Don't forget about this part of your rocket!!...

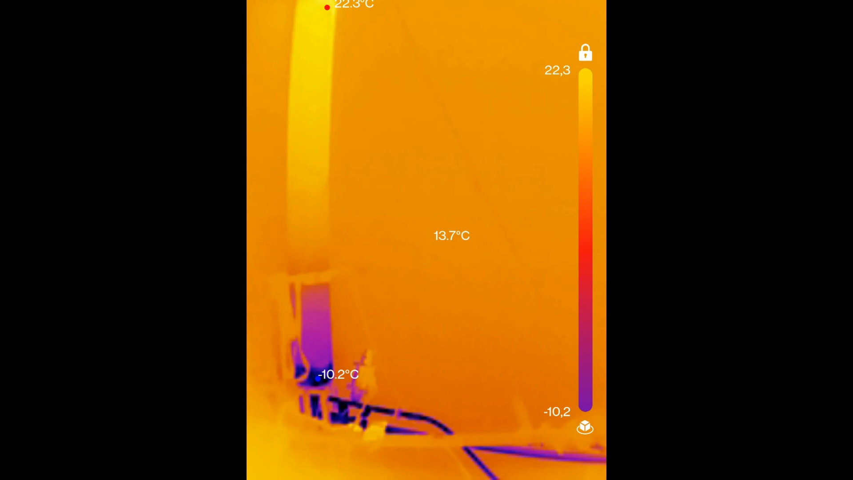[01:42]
On screen: spot 13.7°C, max 22.3°C, min -10.2°C
It's both a liquid and a gas and if you just open up the valve at the top you're just
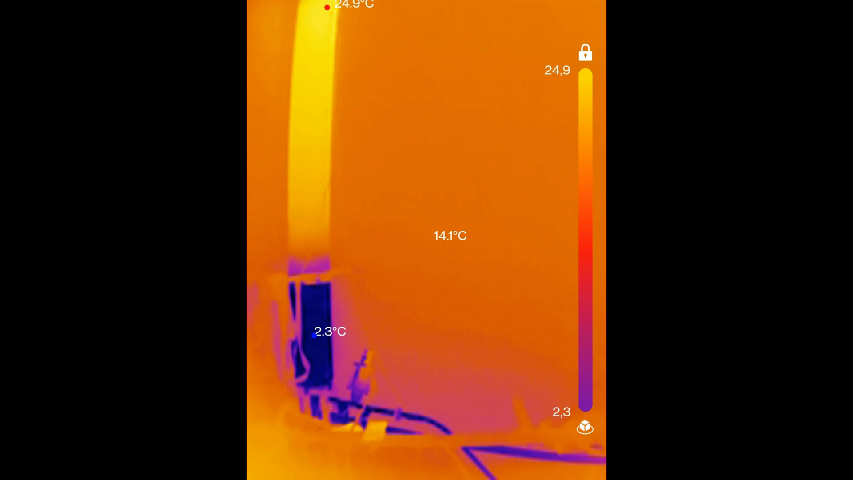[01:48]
On screen: spot 14.1°C, max 24.9°C
gonna get the gas coming into the tank and the liquid is just gonna stay in the bottle.
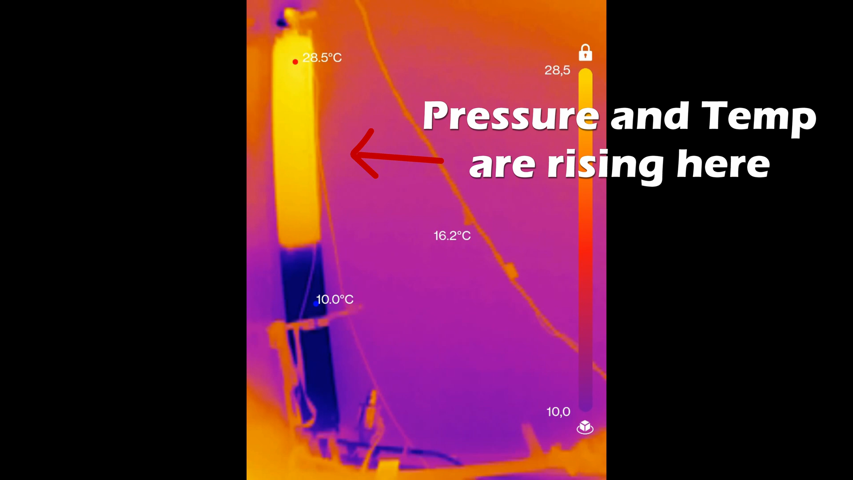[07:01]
This is mainly because as you fill that liquid nitrous oxide into the flight tank some of it's gonna gasify and then it's gonna start getting compressed and essentially you're gonna reach an equilibrium pretty quickly. Usually this equilibrium will happen before you reach the level you want to reach.